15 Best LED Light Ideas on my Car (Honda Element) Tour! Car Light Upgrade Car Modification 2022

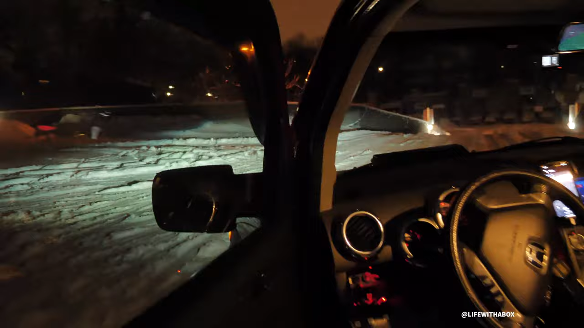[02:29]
let me just show you so these are headlights off these are projector